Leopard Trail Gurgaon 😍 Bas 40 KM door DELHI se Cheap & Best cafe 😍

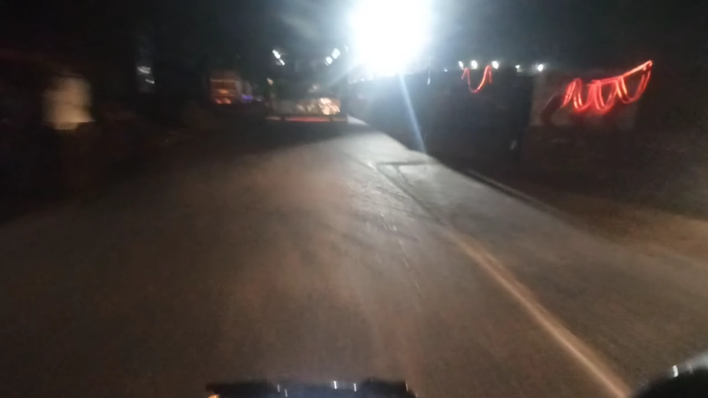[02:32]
मुझे लगा रहा है कि हमारत बंद चुक लागा पर तक कि यहां तो ड ethn चुक्राब है कि हुआ देखो रास्ता कितना खराब है यहां प्रोवजट
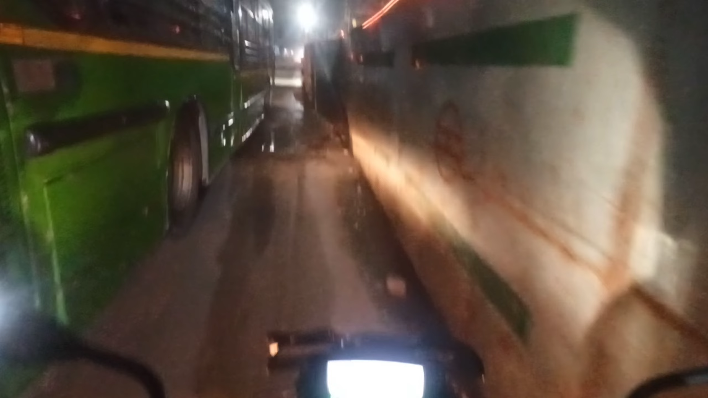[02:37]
करने के दर लगता यहां पर तो би एद ऐा सफे कितना रास्ता कि अगे यूजली उटेक करने के लिए पस ही जिर बस पासिंग दो साइट से उसको और आम से बाएस अगर पासिंग देते हो